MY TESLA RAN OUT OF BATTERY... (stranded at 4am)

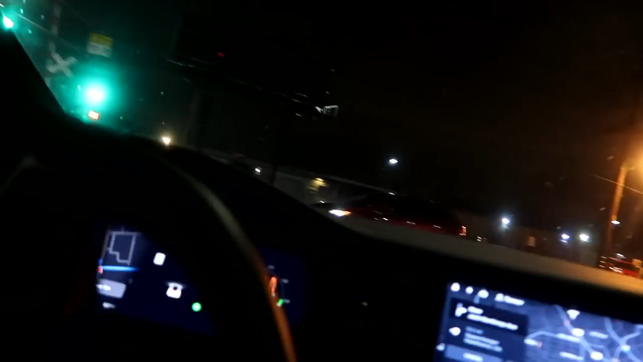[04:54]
Vlogging and driving Alright, I gotta find the charger station So if you go to enter a trip in a Tesla Like say I want to go home right now It'll actually pull up a charging station That is the closest to you Because the car knows that you don't have enough charge to get there Which is what I'm trying to find right now Where is this?
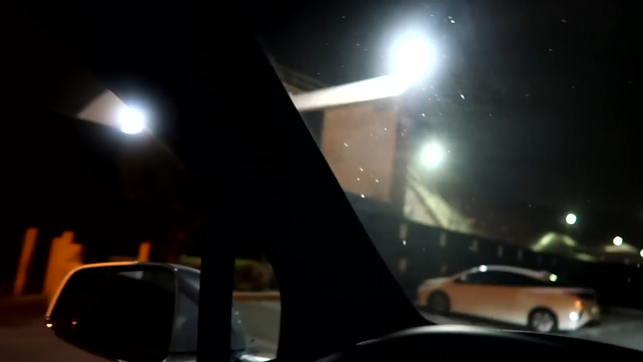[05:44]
This is literally where the Tesla event was held Here we go I found them Thank you God all the Tesla people are so nice
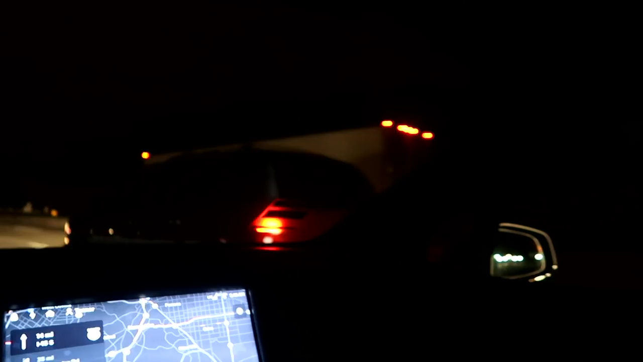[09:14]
And then Model X will Oh Not change lanes Because
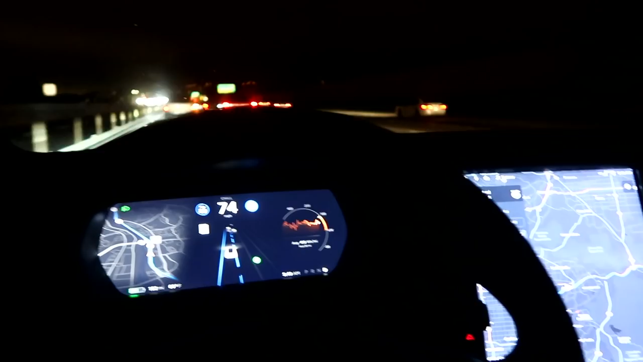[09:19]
There's a car in the way But it literally detects cars Changes lanes Lane has been changed Just like that Like I don't understand how that's possible